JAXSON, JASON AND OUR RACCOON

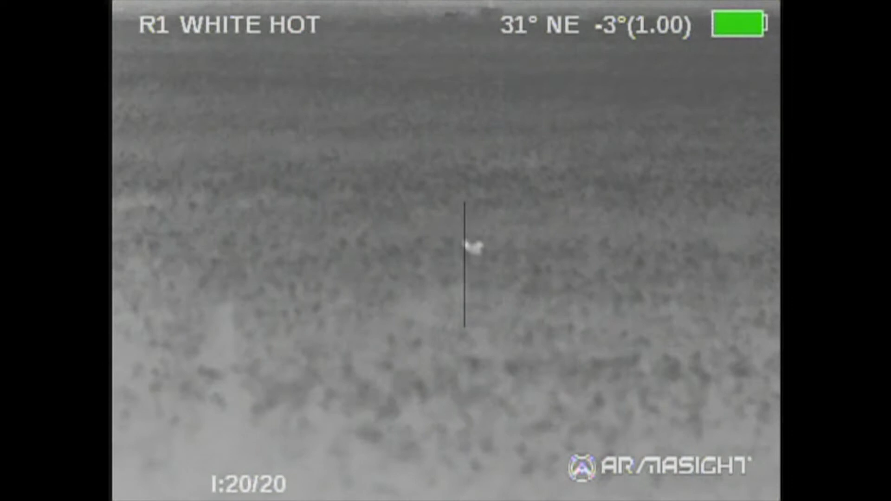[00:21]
We were hunting over a real short cornfield, maybe calf high. I looked out and I saw this raccoon sitting out there. It took me a minute to figure out what it was, but after a little bit it's obvious it's a raccoon. And little Jackson was moving around in the high rack. I had a hard time keeping it still, but I finally got him to be still.
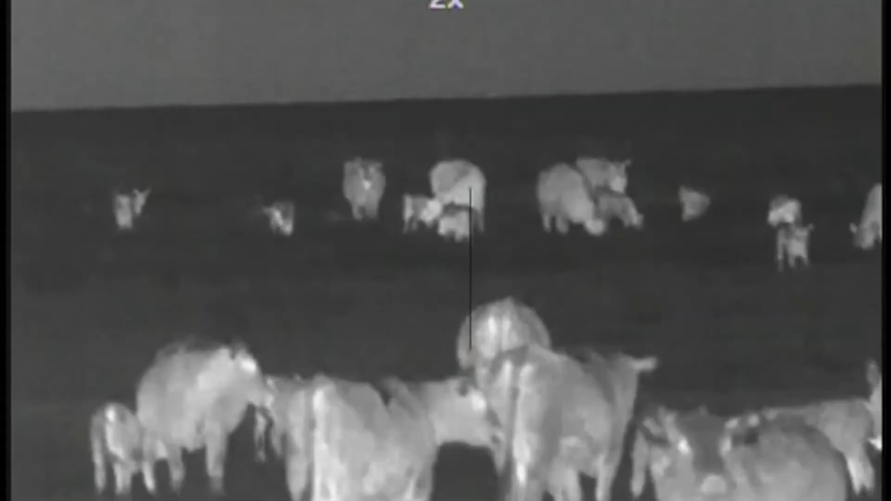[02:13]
Yeah, we were overlooking these cows and calves, and to the left of what you're seeing now is a sprinkler circle with corn. There was a coyote in and out of it, but he wasn't going to come in. Jason finally took about a 450 yard shot. He hit him, we're just not real sure where he was so far off, he made it back into corn.